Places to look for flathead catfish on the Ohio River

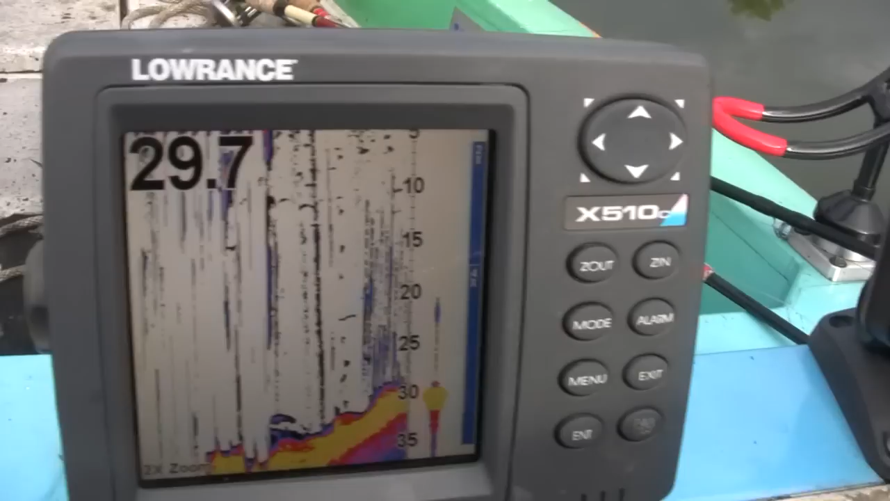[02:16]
Right, we're going to anchor here in about 28 to 30 foot of water.